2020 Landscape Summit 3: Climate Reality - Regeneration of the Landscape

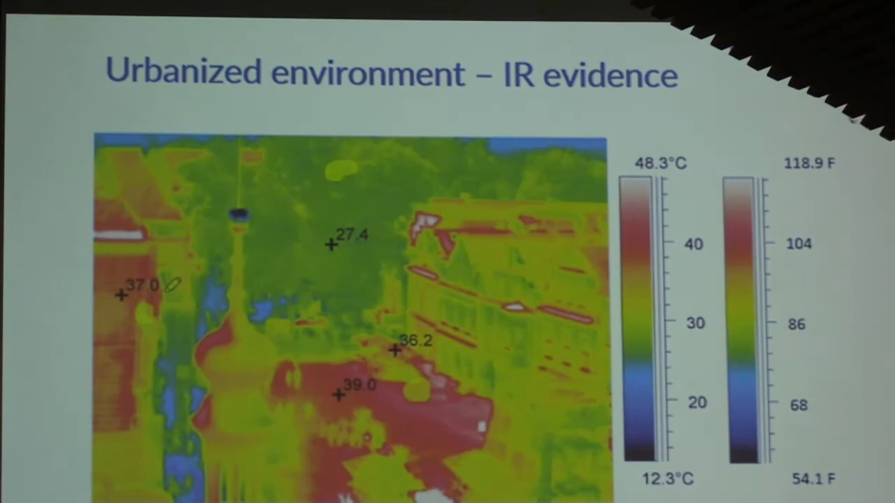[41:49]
This is infrared evidence that plants cool the environment. The bottom line is hot, bare soil, concrete, asphalt, mulch even contributes to heat island,